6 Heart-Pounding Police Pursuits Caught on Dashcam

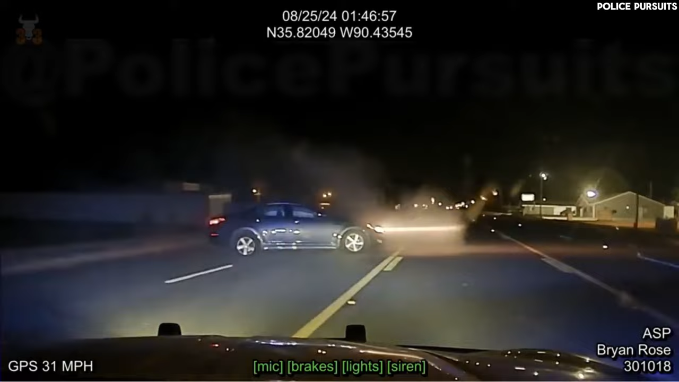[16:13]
The pursuit ended in a crash near Lake City, but the driver escaped on foot. Despite a canine search, the suspect wasn't located and the vehicle, though appearing stolen, hadn't been reported as such.